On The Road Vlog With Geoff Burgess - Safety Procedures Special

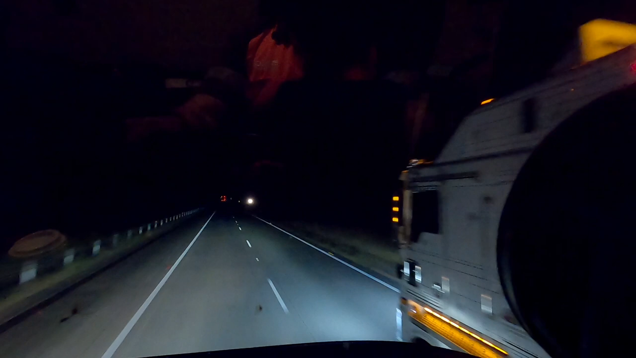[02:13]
you let them get clear, give them a quick flash of the high beam and over they come. They know they're safe, we're out of their way, no one's getting held up. All it is, is a bit of road courtesy. It's good to see.